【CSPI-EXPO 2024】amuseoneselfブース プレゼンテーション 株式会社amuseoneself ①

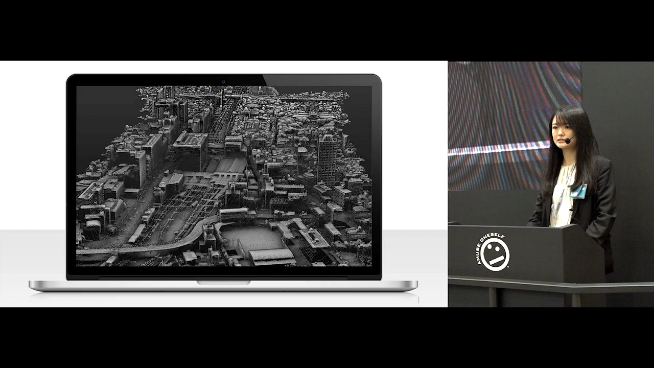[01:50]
こちらは大阪の天王寺駅の周辺のデータの一部です30センチ四方に1点の天群となっております今ではGoogleマップなどで見慣れているかもしれませんが私たちはこの計測を2004年に行いました
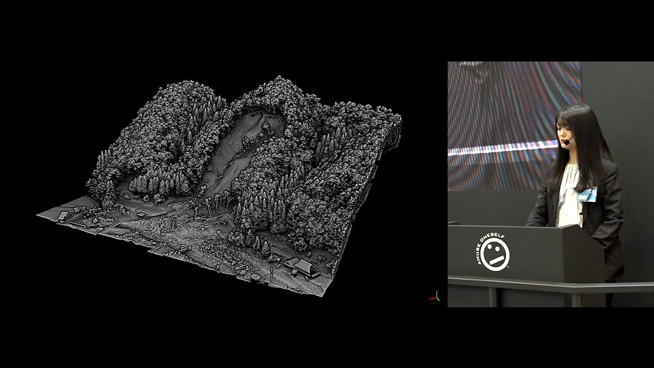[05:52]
ので樹木のデータを取り除くとこのように地表面のデータを得ることができます
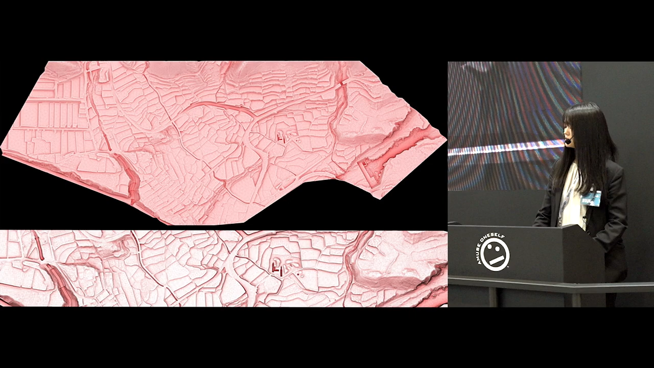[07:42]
方を1日かけて測量したものですこちらは応用が少し入ったものなんですけれども山頂と山頂にまたがる高圧電線のある場所で地形と高圧電線を同時に測量した例です
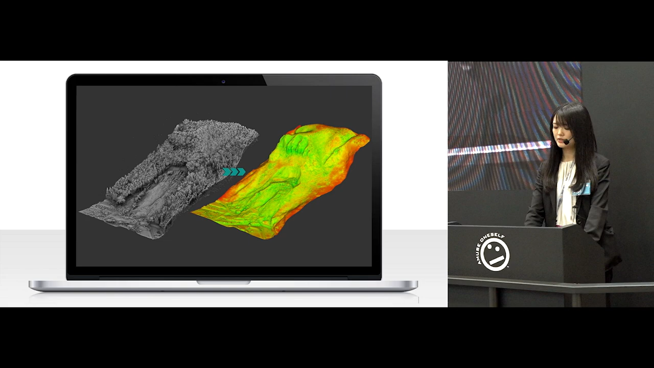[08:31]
成果としてはこのようなものですぐに有識者の方の見解が
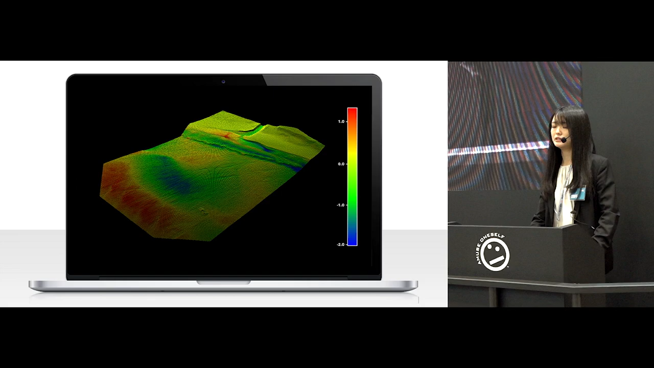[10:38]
2時期以上のデータを差分で色分けして超感図にすると3次元的にどのように変化しているかというのを容易に把握することができます
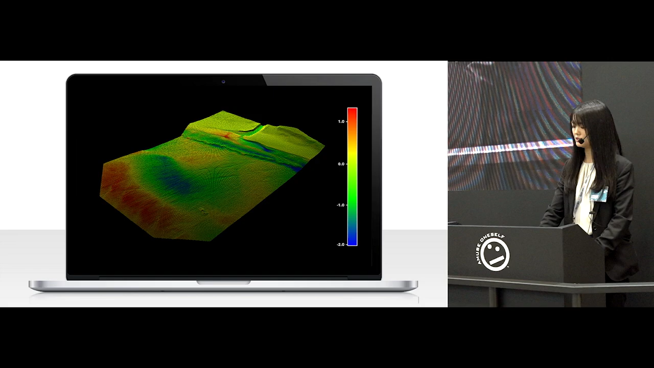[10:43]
こちらは沖縄の珊瑚礁の測量事例ですこのように珊瑚が測れていました
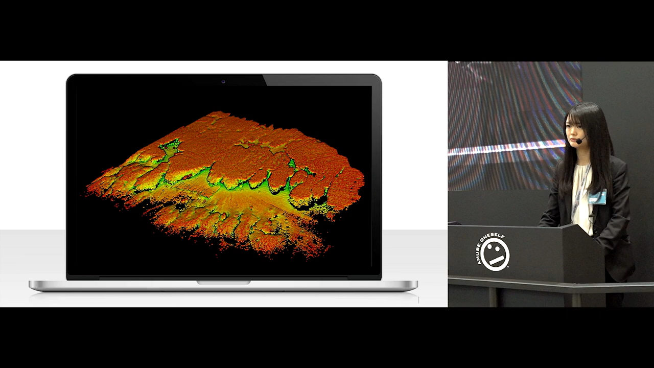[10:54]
断面を見るとこのように10メーター程度まで測れていました
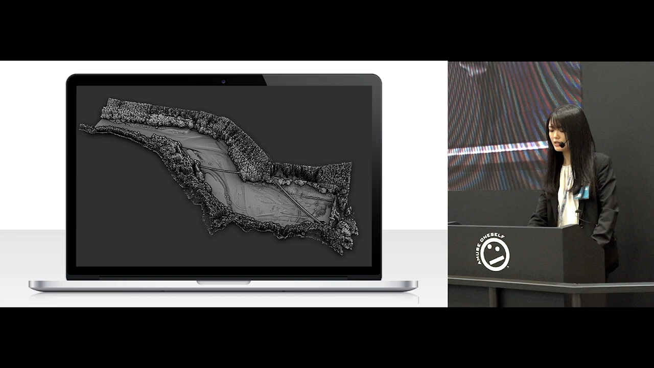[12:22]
反射強度で表現した天群とこちらが樹木をフィルタリングしたものです
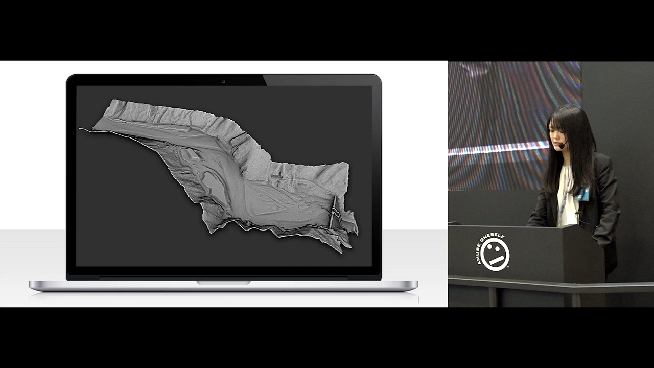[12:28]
断面がこちらが停滞の断面でこちらがダム庫の部分です最深部で8.
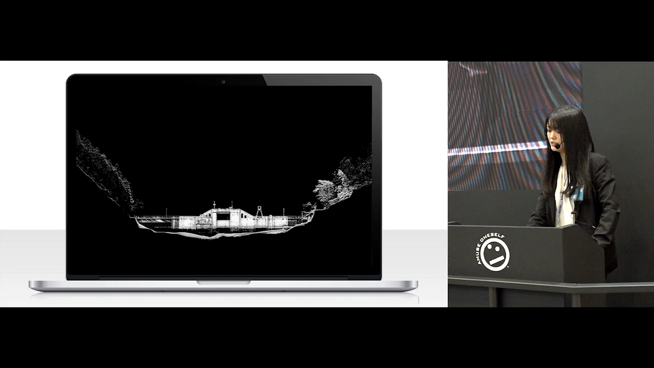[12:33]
4メーターとなっておりましたこのダムの上流では数年前に洪水があったので橋
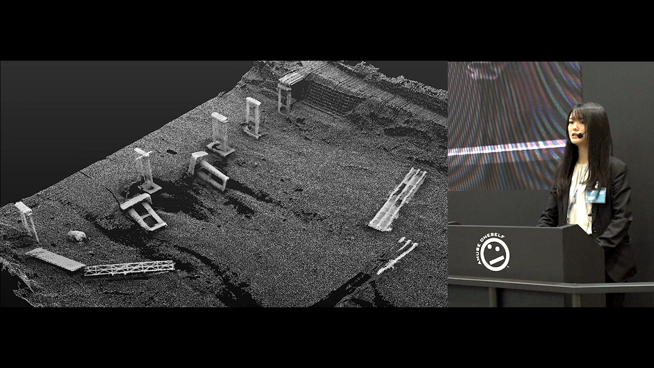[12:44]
脚が倒れたりしておりまして水に沈んだ構造物などを見ることができました次に今展示しておりますT.